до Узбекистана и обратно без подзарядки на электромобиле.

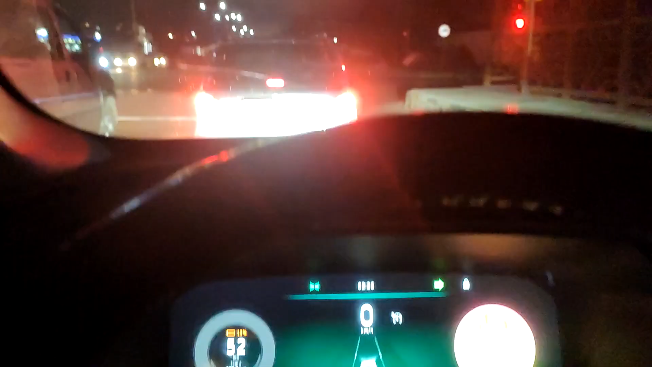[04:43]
Что у нас там с остатком? 52 километра, 13 процентов.